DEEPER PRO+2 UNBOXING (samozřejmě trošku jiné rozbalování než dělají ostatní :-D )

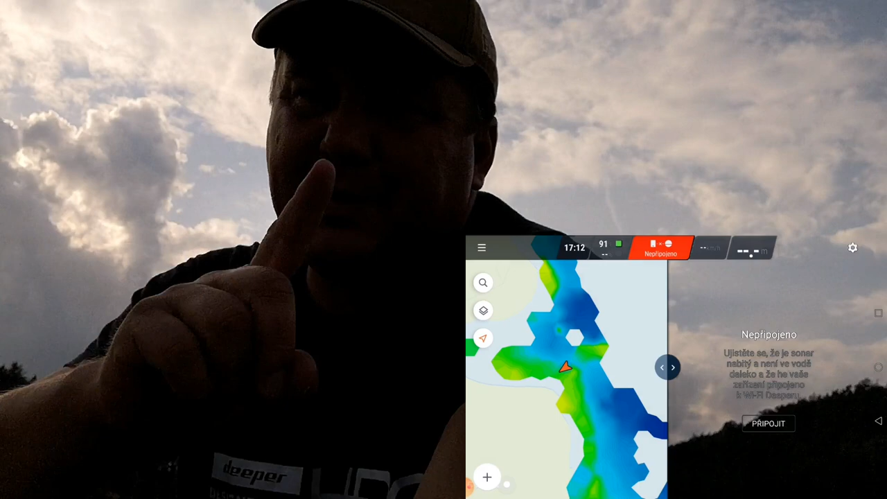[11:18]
Teďkon v první řadě dám echolot do vody.
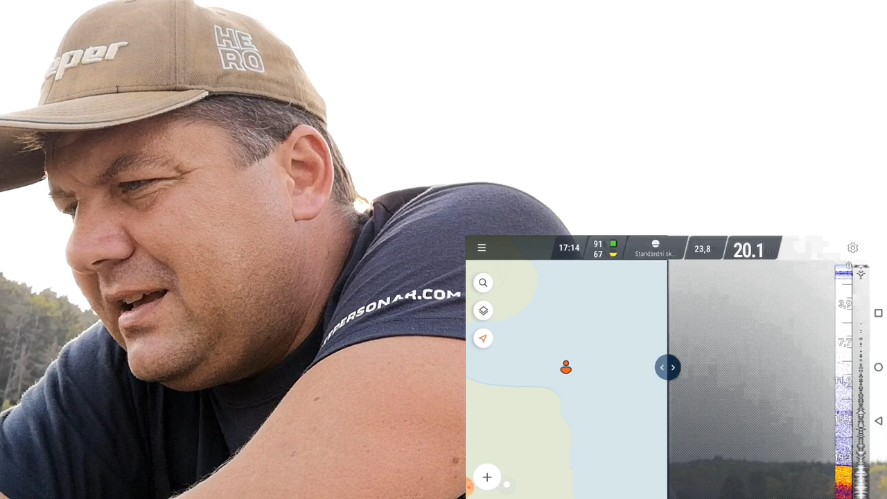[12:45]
Nový standardní scan, tady můžete rovnou vidět, kde jsem. A okamžitě připojení.
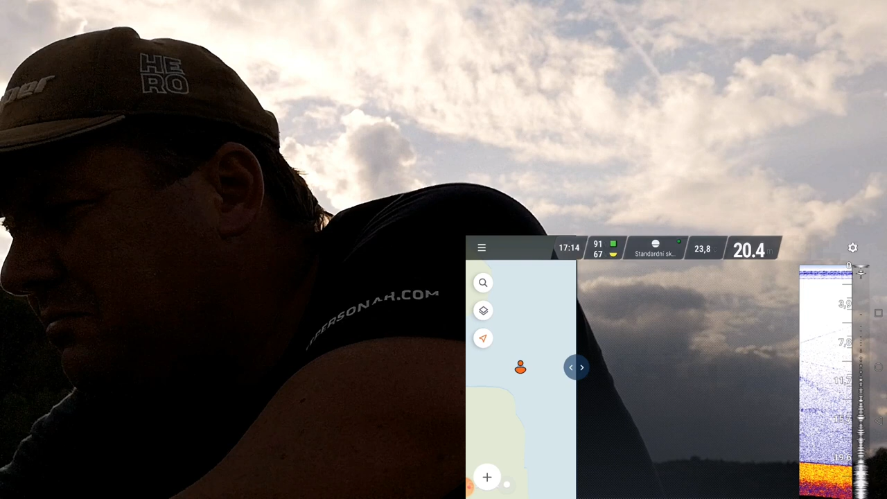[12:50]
Pode mnou 20 metrů hloubka. Hele, já vám malinko popojedu, ať mě nevidíte ve sluníčku, jo?
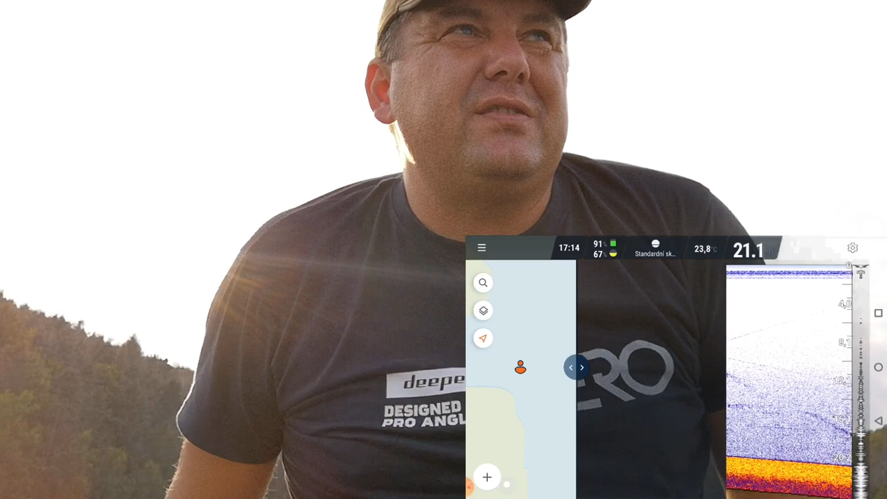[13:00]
Vydržte.
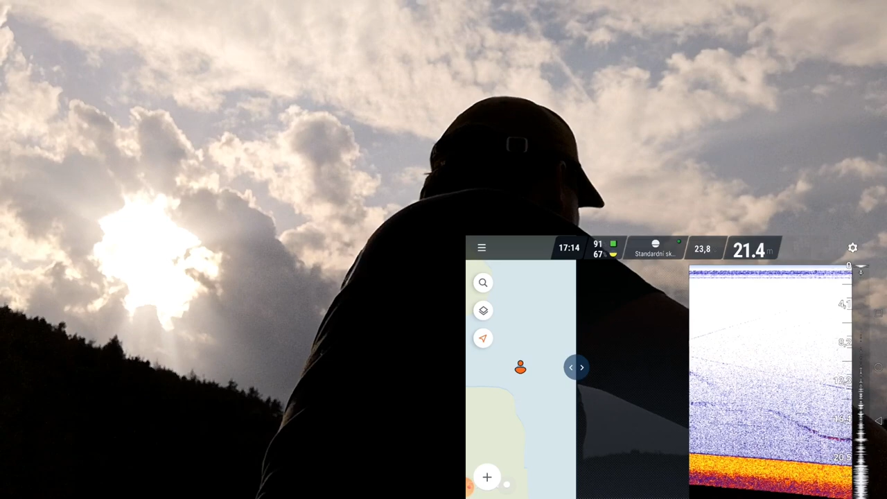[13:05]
Vydržaj, maladěc. Aspoň uvidíte, jak ukazuje i za jízdy.
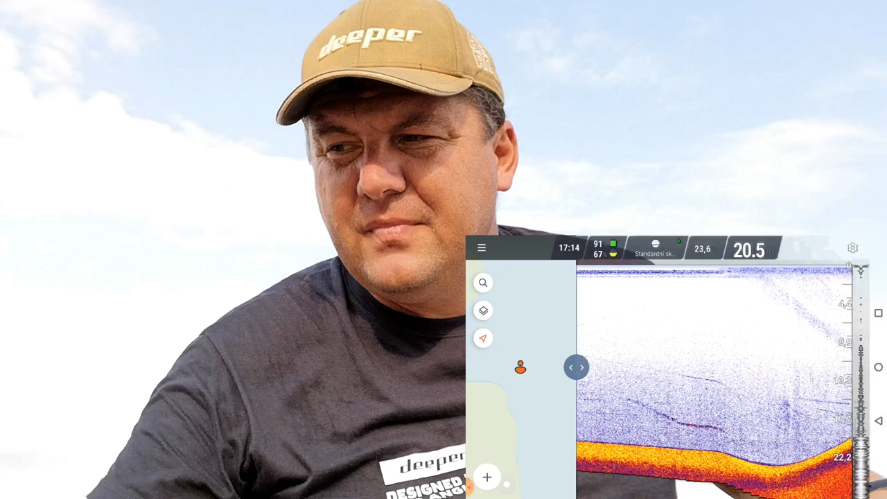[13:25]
Vidíte, že z výroby mi přišel nabitej na 67%.
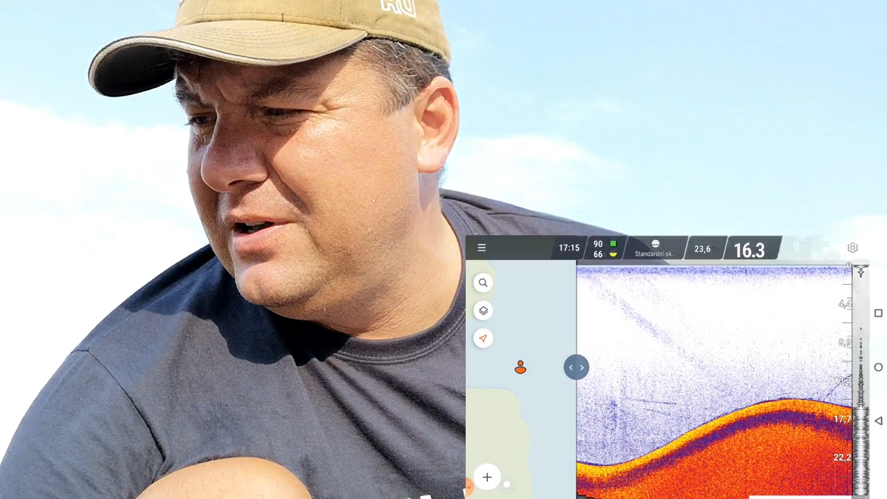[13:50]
Takže, hele, ukazuje takhle pěkně, nějaký sumec se tady zvedá.
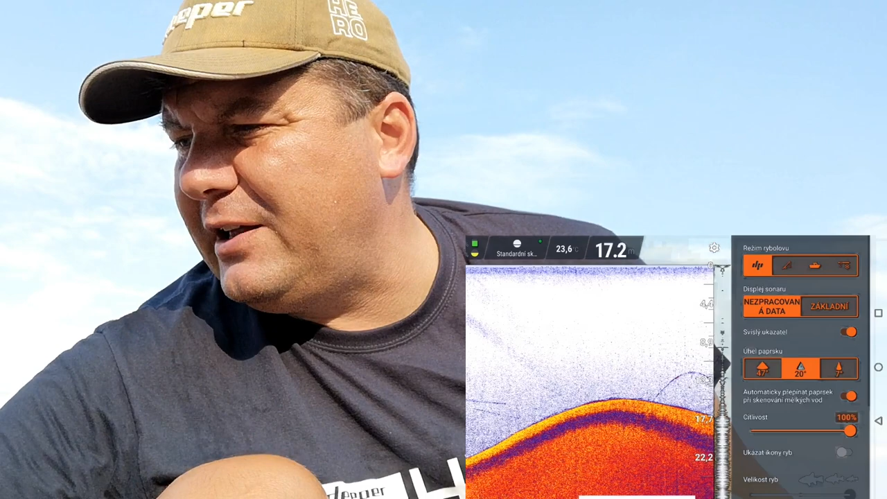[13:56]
Jedu na prostřední kužel. Základní citlivost mám na 100%.
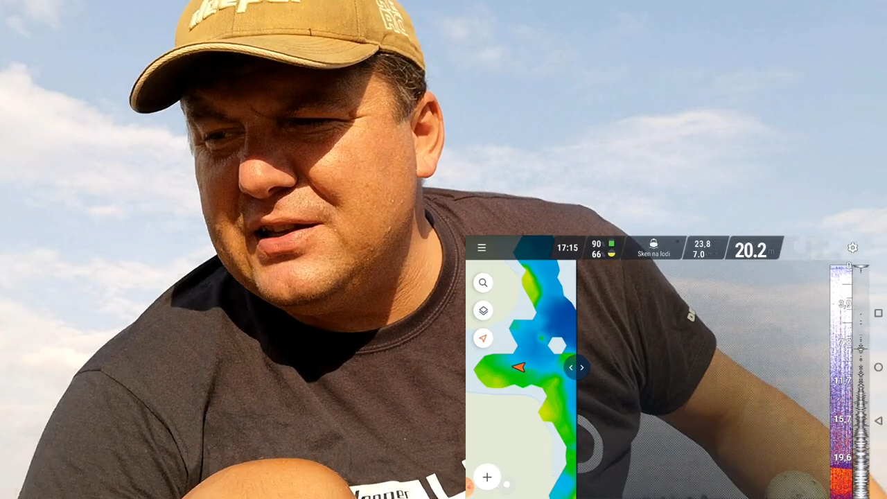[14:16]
Vidíte, že okamžitě mi ukazuje 7 km v hodině, že jedu.
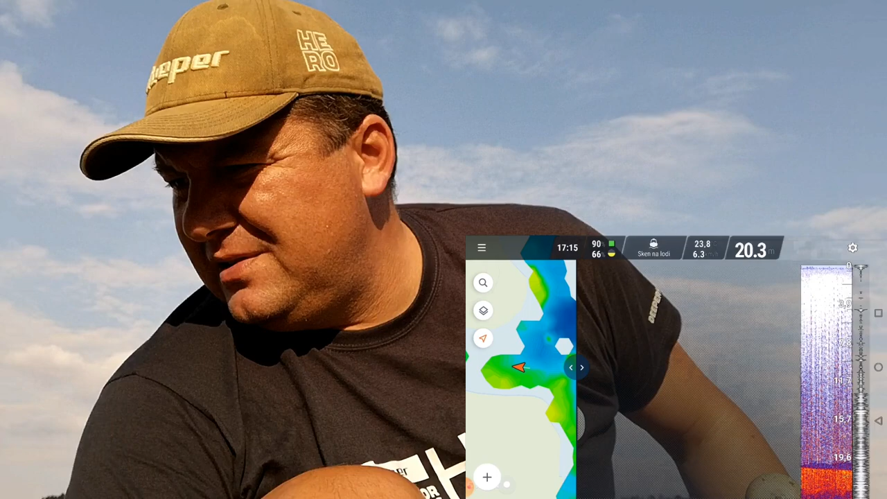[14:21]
Tady kdybych dal jiný kužel, tak možná bude ukazovat líp.
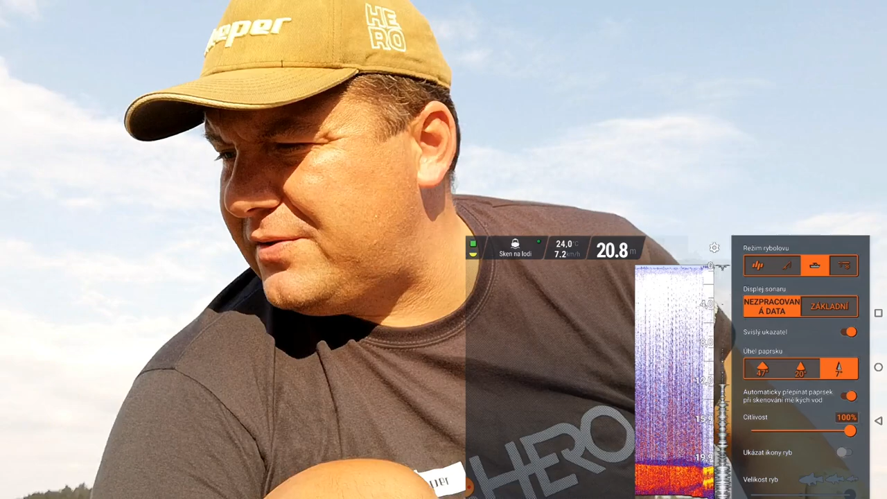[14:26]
Normálně mi přijde, že ty kužele fungují rychlejc než na Herpiu 2, to přepínání.
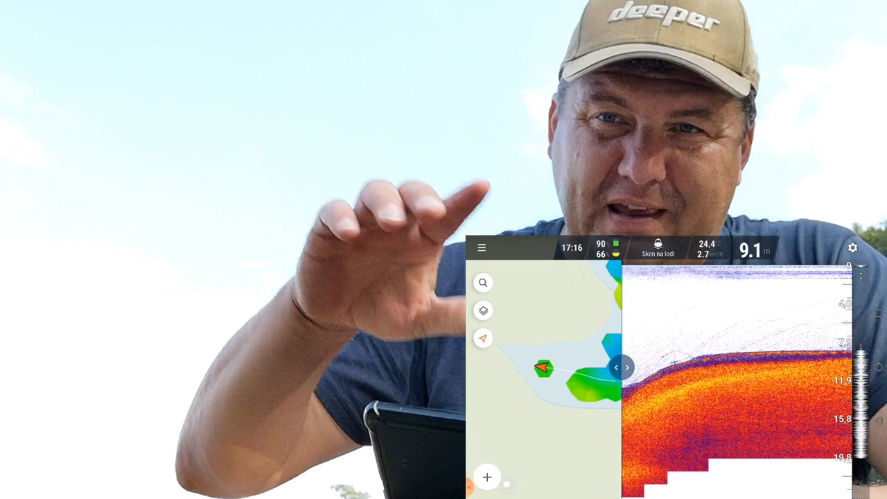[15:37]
On screen: depth 9.1 m
A tam bude samozřejmě obrázek, takže...
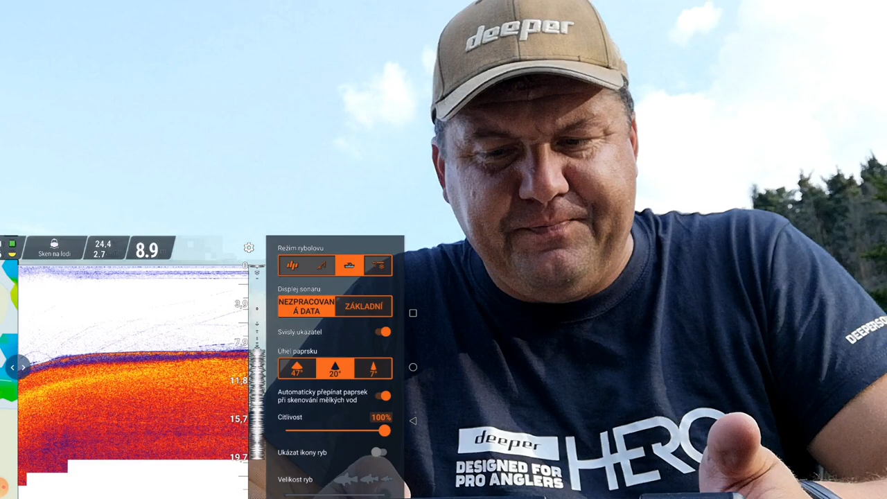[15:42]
Standardně tady máme klasický, na dírkách, ze břehu na lodi,
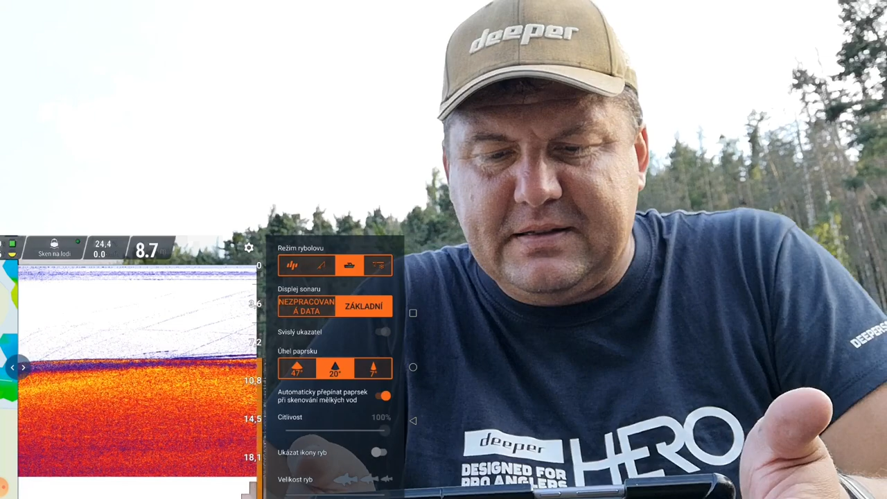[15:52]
základní echolot, rozšířený, nevím, co to tady je, nezpracovává data, nevím, co to znamená, úhel paprsku, to si potom porovnáme s čirpem,
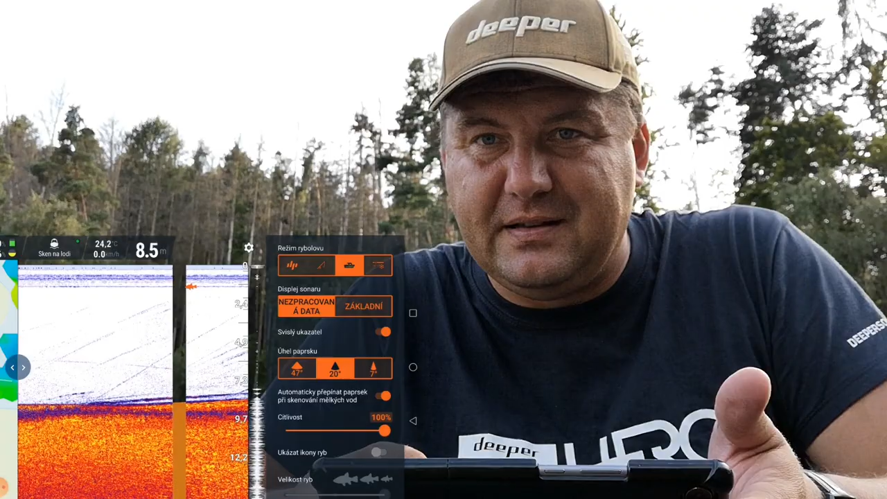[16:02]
On screen: depth 8.5 m, water 24.2°C
mám tady i čirp, takže tam dám čirpa, vidíte, že když dám
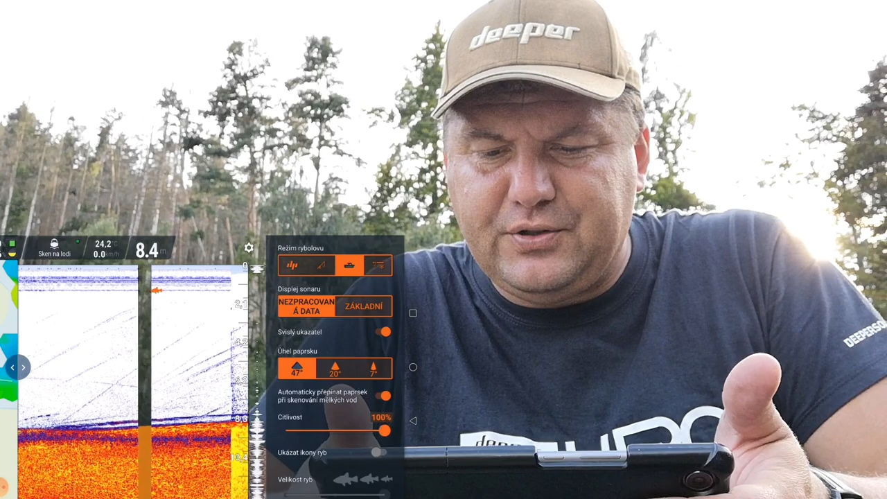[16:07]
47 úhlovej paprsek,
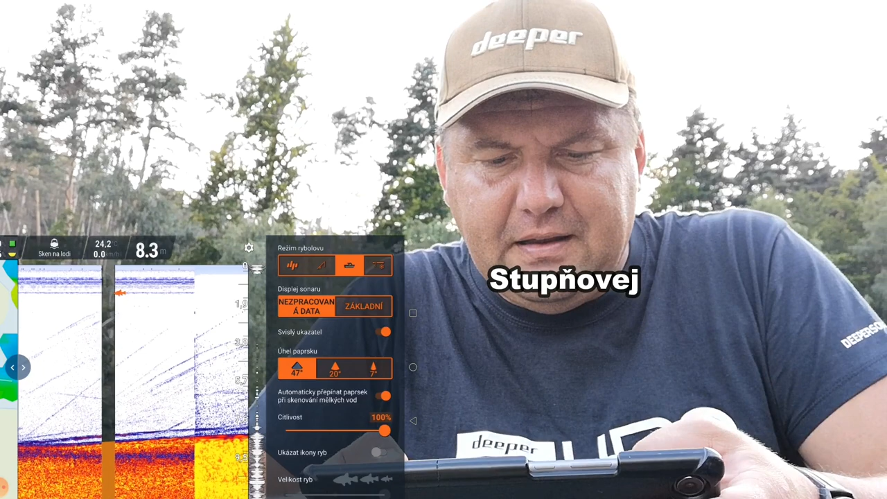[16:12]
tak je to ve větším vlastně kůželu.
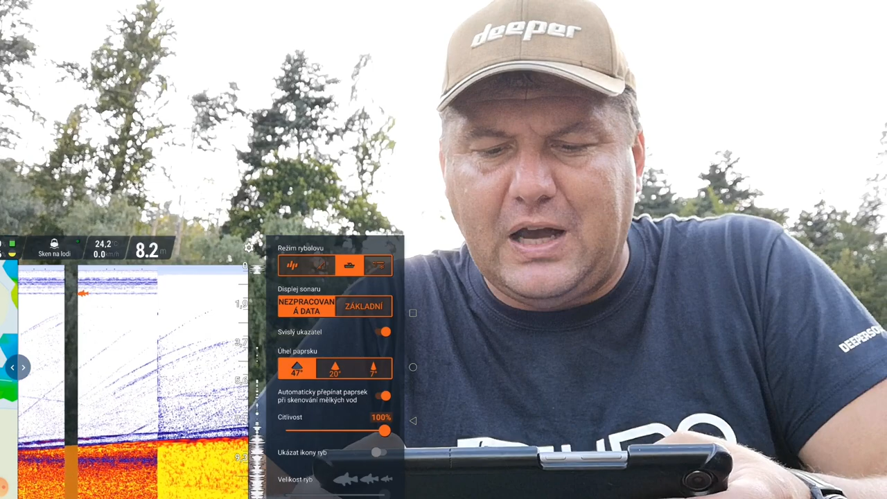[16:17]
Teď ty čáry, co znamenají, tak osobně si myslím, že jak jsem přijel,
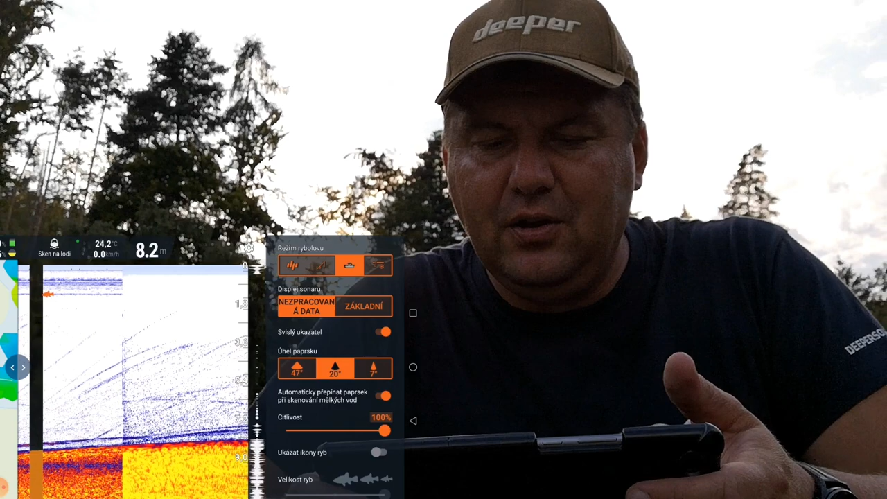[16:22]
On screen: water 24.2°C
tak to vylákalo slunce ze spoda ze dna a ty čáry některý, většina těch čár, jsou bubliny, jak oni zvedli tady pode mnou to bahno nebo takový to...